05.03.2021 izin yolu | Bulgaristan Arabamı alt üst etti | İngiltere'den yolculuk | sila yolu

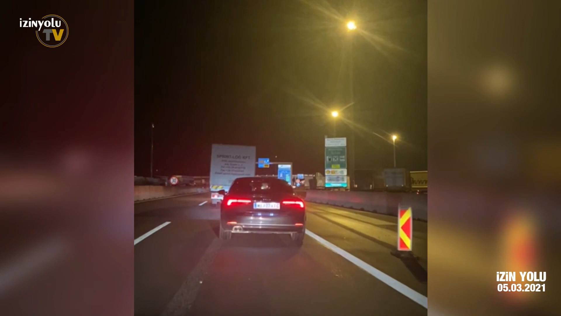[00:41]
Arkadaşlar şu an paso tam sınıra geldim. Biraz kuyruk var herhalde, kontrol var. İnşallah kısa sürede geçeriz burayı da. Gelecek arkadaşların bilgisi olsun şimdiden. Kazası belası yolda olanlara.
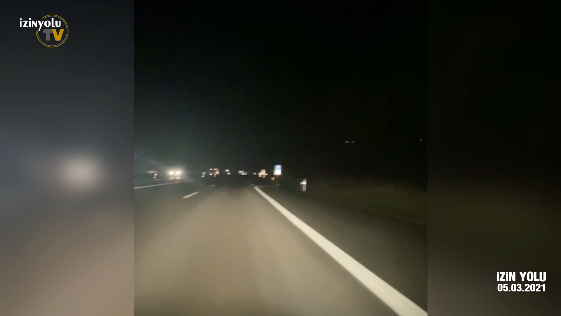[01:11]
Evet arkadaşlar, sabah saat 9'da Hollanda'dan çıktık. Şu an Avusturya sınırına geldim sayılır, son 1 kilometre. Buraya kadar Venlo'da falan çok şükür hiçbir sıkıntı çekmedim. Almanya'da da olsun. Yollar da rahattı gayet. Biraz uzun sürdü yolculuğumuz. Hemen hemen 11 saati buldu. Sakin bir şekilde gidiyoruz. Herhangi bir trafik kontrolüne de girmedik çok şükür.